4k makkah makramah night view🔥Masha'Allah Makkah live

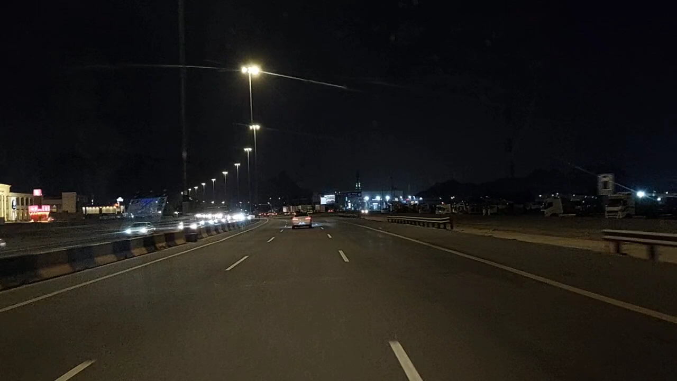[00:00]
السلام عليكم ورحمة الله وبركاته. ویور کیسے ہو؟ ٹک ٹاک. آج ہم لوگ نیا ولاگ کے ساتھ آیا مکہ مکرمہ، اور یہ ہے مکہ مکرمہ. میں نے سوچتا جو یہ دوستوں کے ساتھ بھی تھوڑا سا مکہ مکرمہ کا یہ روڈے تھوڑا سا ولاگ بنائے گا، وہ بھی زیارت کرے گا. اور یہ سامنے دیکھ سکتے یہ مکہ کا ٹاور ہے. بس ابھی ہم لوگ نزدیک نزدیک جا رہے ہیں، ابھی ہم لوگ مکے میں انٹری ہو گیا.
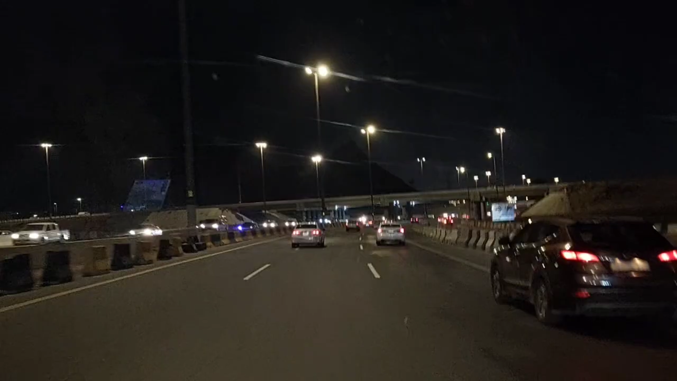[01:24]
صحیح ہے، یہ سامنے پہاڑ ہے، پہاڑ سے آگے بالکل ٹاور بالکل سامنے نظر آ رہے ہیں. ابھی تقریباً مکہ مکرمہ میں ہم لوگ داخل ہو گئے، لیکن خانہ کعبہ تک، حرم تک تقریباً ہے 10-15 کلومیٹر.
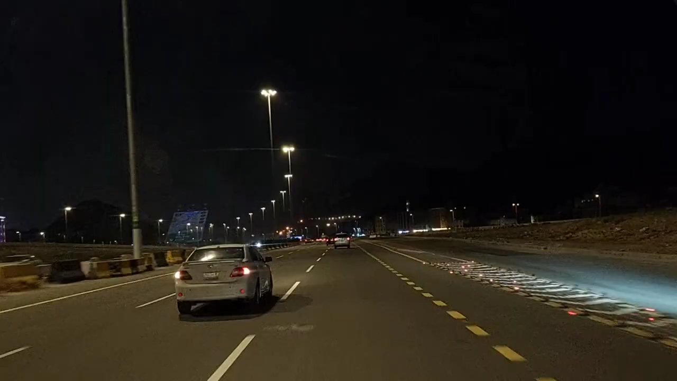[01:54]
ہاں ابھی اور یہ دیکھو، بس ہم لوگ قریب ہونے والے ہیں اور ابھی بہت نزدیک ہم لوگ انٹر ہو گیا حرم کے ساتھ. تقریباً 3-4-5 کلومیٹر باقی ہیں. یہ دیکھ سکتے ہیں یہ ٹاور.
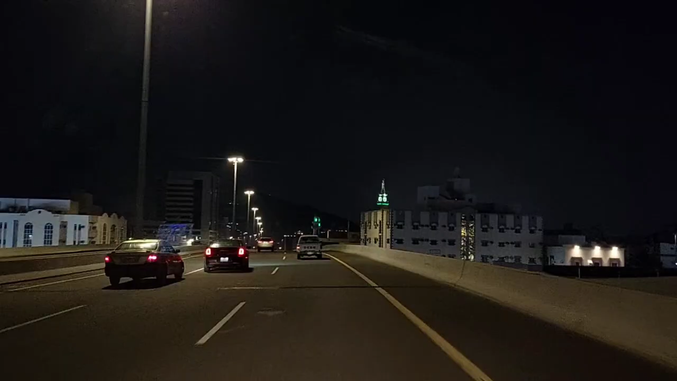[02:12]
اور ماشاء اللہ رات کو بہت سہانا موسم ہے، یہ دیکھ سکتے ہیں.